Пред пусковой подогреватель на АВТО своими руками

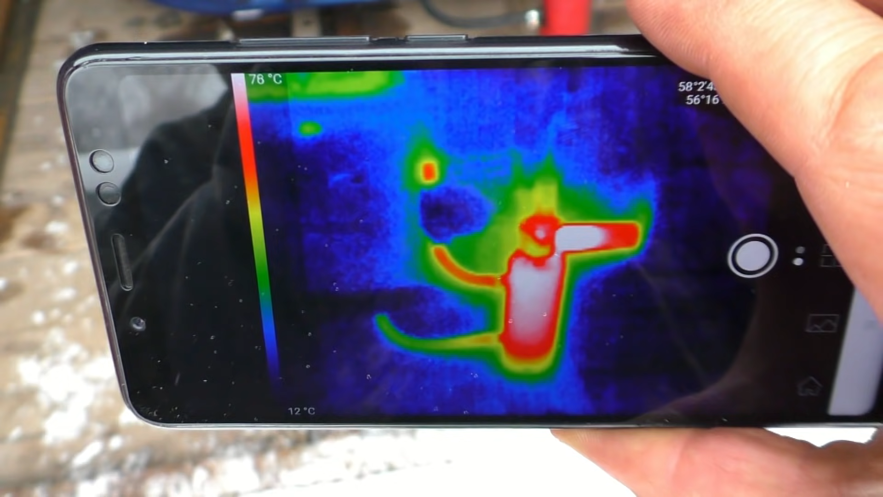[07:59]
On screen: scale bottom 12°C
С помощью тепловизора можно увидеть, как распределяется тепло. То есть двигатель таким образом полноценно прогревается.
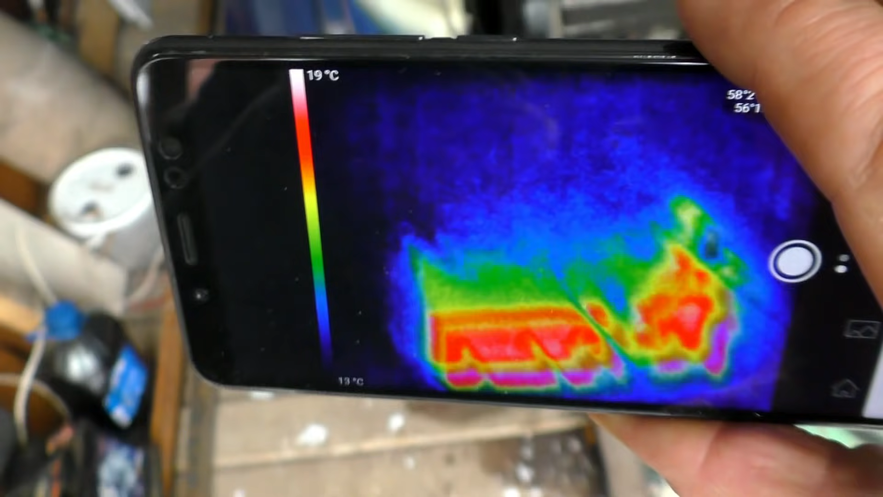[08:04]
On screen: scale top 19°C
Не только одни шланги.
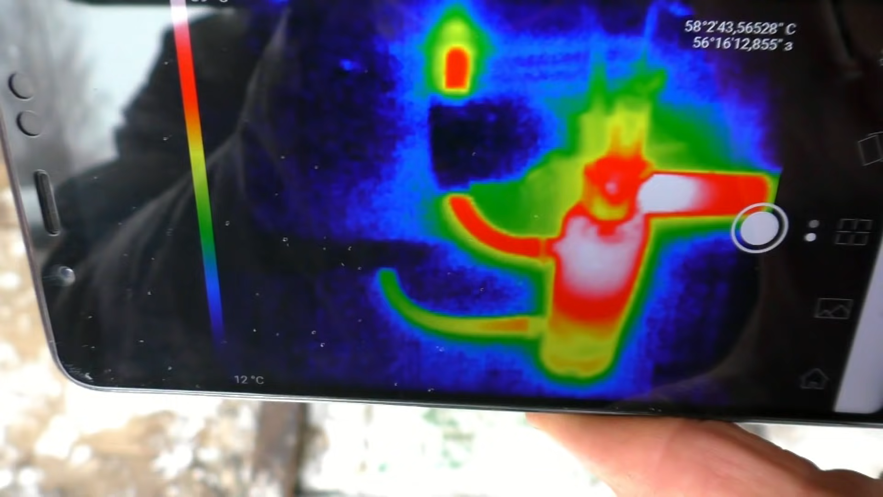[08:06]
При включении помпы видно, как начинает уходить тепло с огнетушителя.
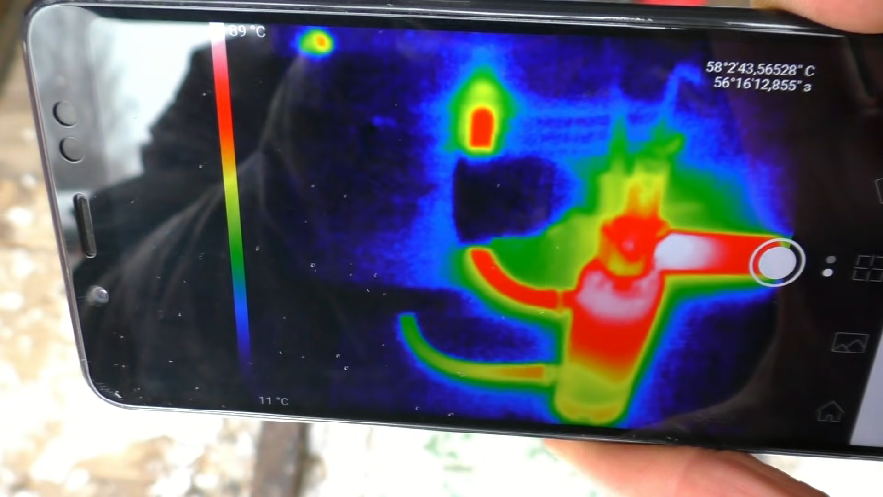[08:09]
On screen: scale bottom 11°C
Получается, система очень хорошо прокачивается с помощью нашей помпы.